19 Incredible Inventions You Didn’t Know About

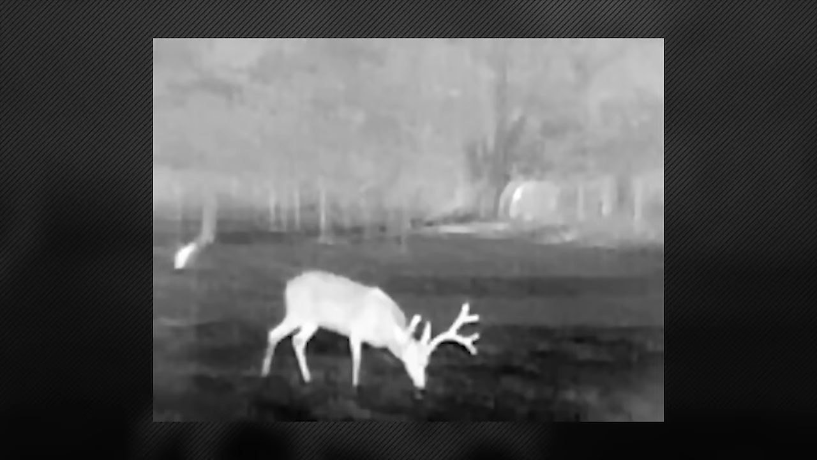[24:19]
it fits in your pocket and can detect foxes and squirrels from up to 90 meters away.
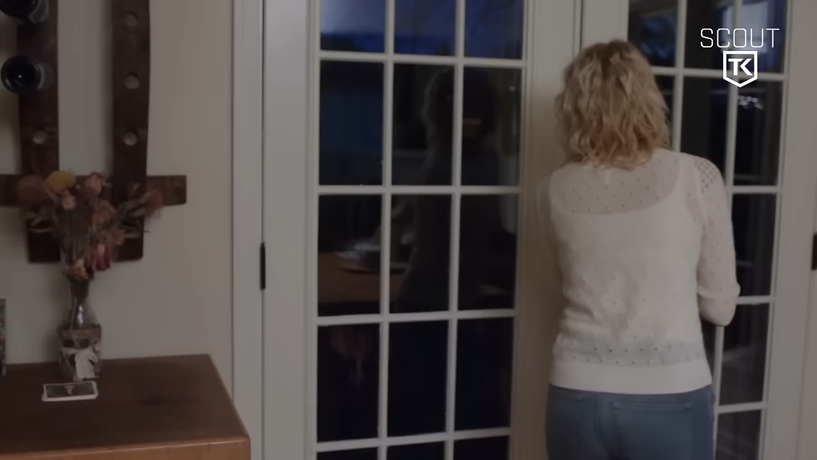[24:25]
The battery lasts up to 5 hours, and the camera starts up in 5 seconds.
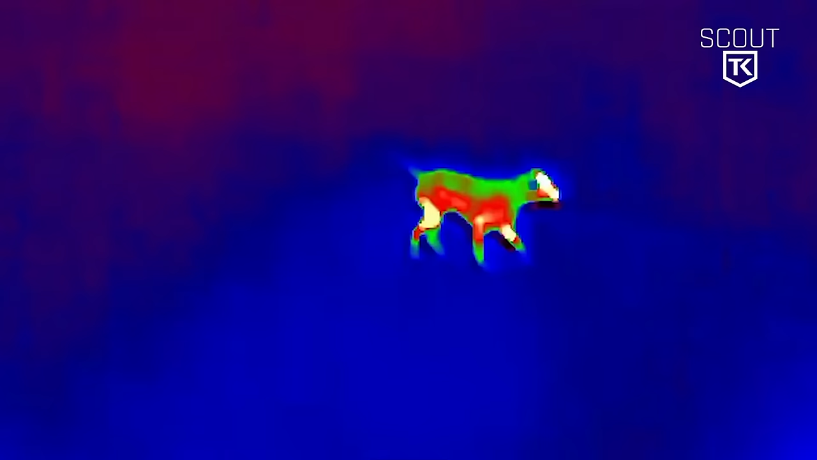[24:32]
It works in temperatures from minus 20 to 40 degrees Celsius, making it a great tool for any season.